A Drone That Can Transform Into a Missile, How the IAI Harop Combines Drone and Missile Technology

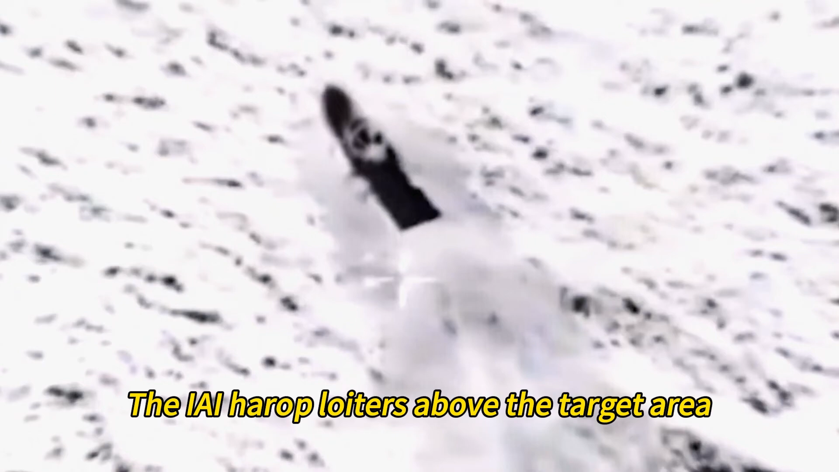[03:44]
Third, the IAI Harrop loiters above the target area, using its sensors to search for and detect targets.